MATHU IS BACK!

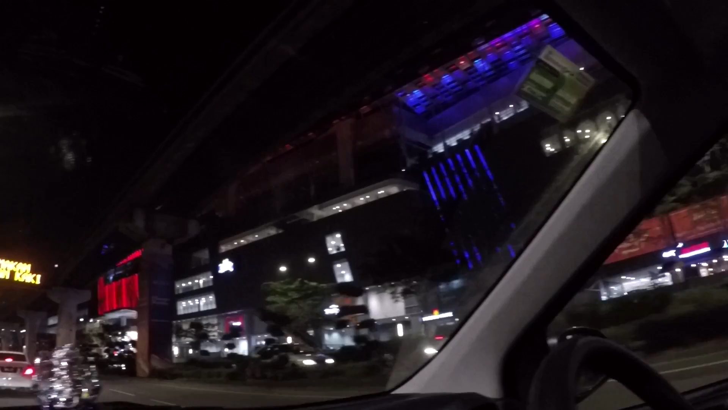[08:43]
It is called the Cool City Mall. We met here for YouTube event.